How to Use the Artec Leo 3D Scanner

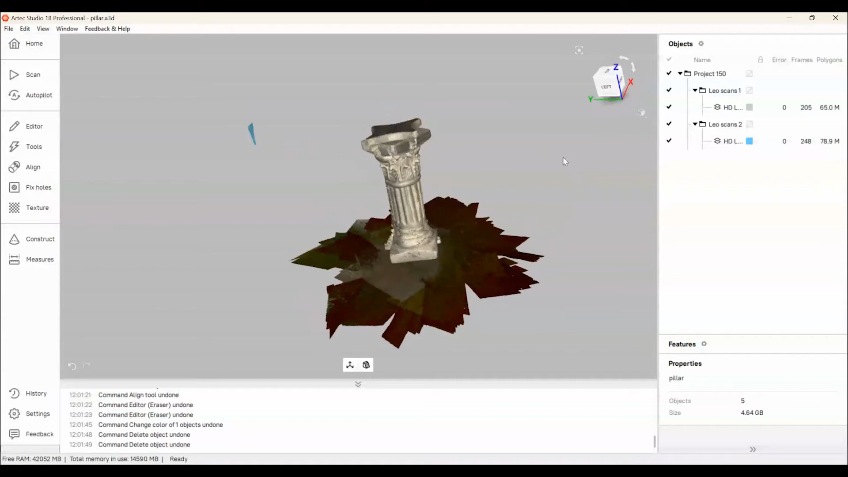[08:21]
You're able to kind of pan around your objects and be able to look at things. And you can see the propeller that we scanned both sides.
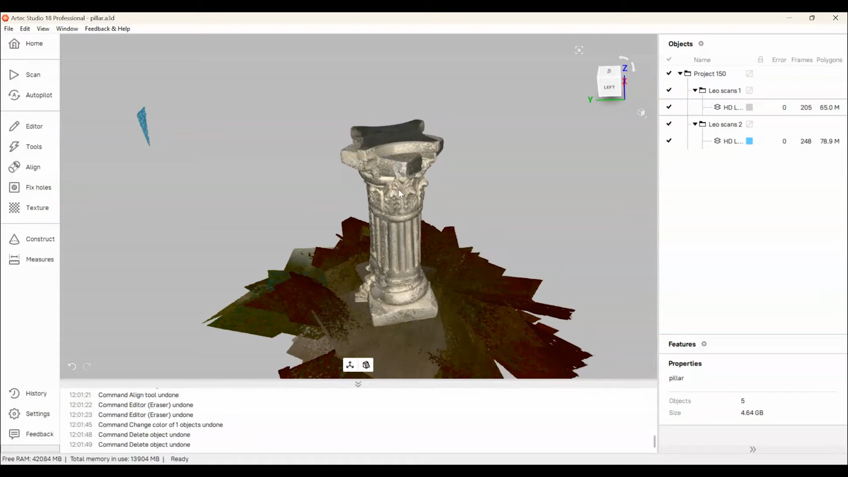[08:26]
Okay. Yeah. So it looks like there's a little bit of information there at the bottom, and that's going to be the floorboard of where we scan.
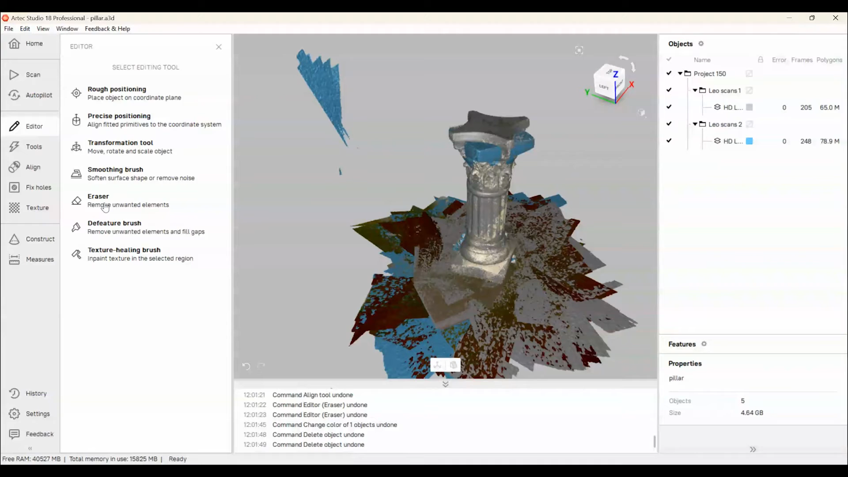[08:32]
Correct. Correct. What I'm doing now is I'm actually going to go into my eraser tool, and I'm going to kind of get rid of some of that excess information.
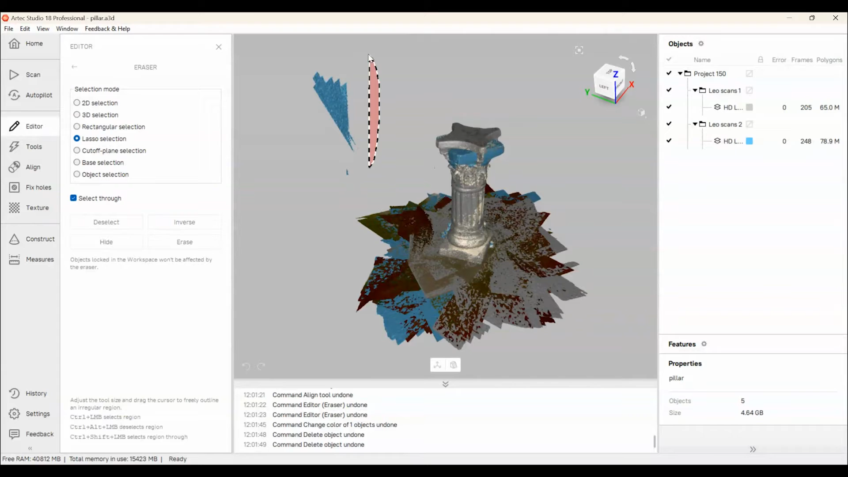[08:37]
If you notice, I may have scanned the wall on the side behind this, so I had to get that portion out first with my lacer tool. But I'm using the base selection tool now, which is, it's kind of like an AI tool, where it's going to realize everything that's on that plane,
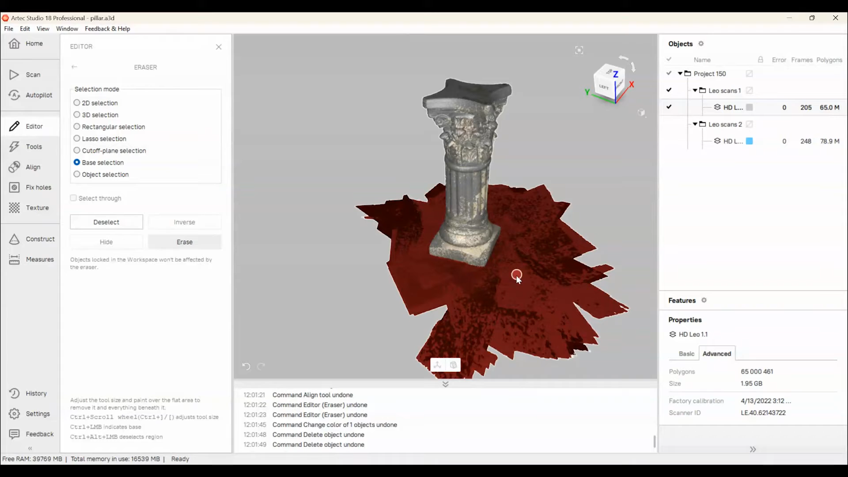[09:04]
and anything that's perpendicular to it, it's not going to highlight. Okay. So this is very convenient for, you know, deleting information that's completely irrelevant to your objects. You don't have to go through and splice and decide which areas is going to be included and not. The AI actually does it for you. Exactly. You know, instead of going down there and, you know, fine tuning with that little lasso selection, we can just use the tools within the Arctic Studio to kind of get this done and get it done quick.
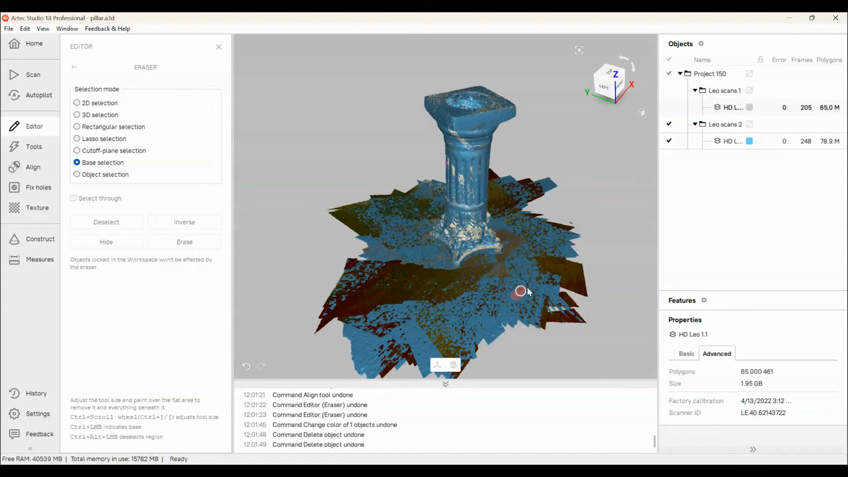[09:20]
Perfect. Now, when you look at the screen over there, is that information on the right hand side? So that's all of our frames and different scans?
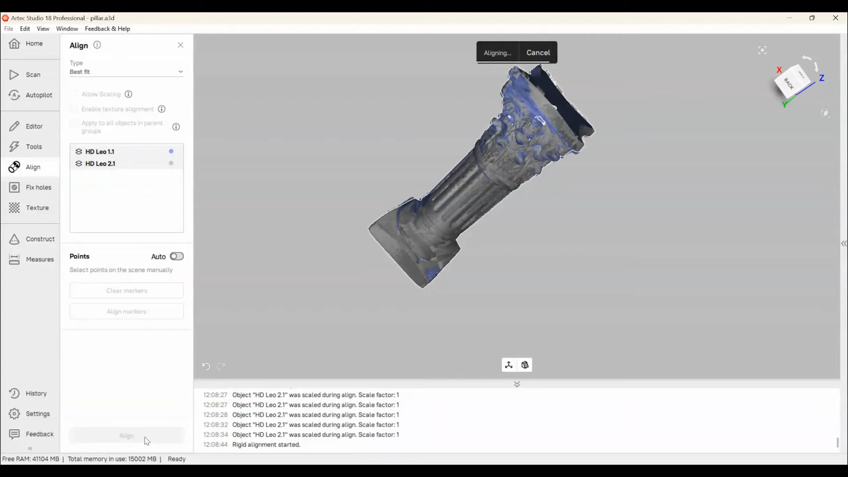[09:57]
And this is the Artec alignment process. Correct. I'm basically just choosing points on the objects that are going to be similar to each other. You really only need three points. I chose four just to make sure that we're getting a really good, accurate result.
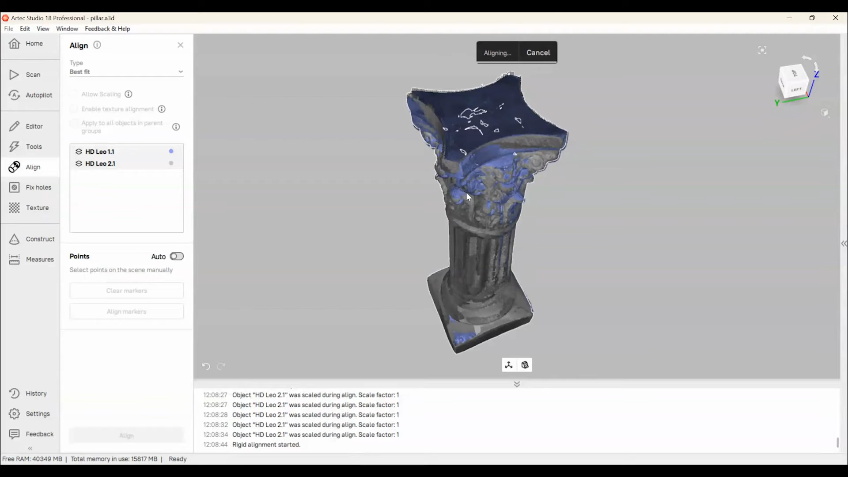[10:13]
And then the system actually uses even more AI to kind of auto-correct little tiny corners and glitches to make sure it's the most accurate.
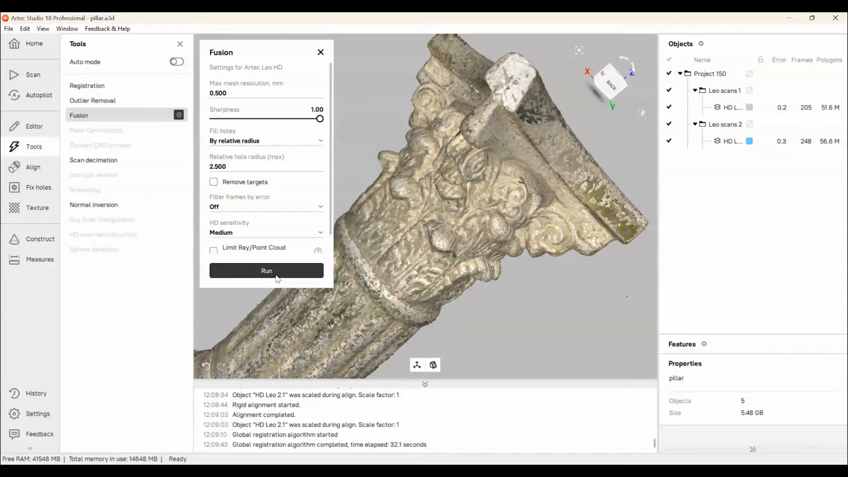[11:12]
This you can actually slide the sharpness up and down for a more smooth or more pronounced effect.
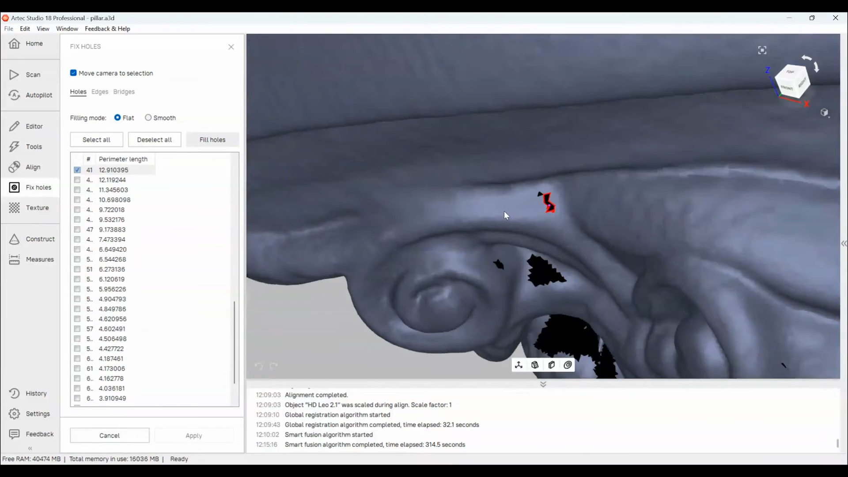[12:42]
I want it to kind of follow the curvature of the surface and try to, you know, add information the best it can in a smart way. But I just click fill holes and it'll go ahead there.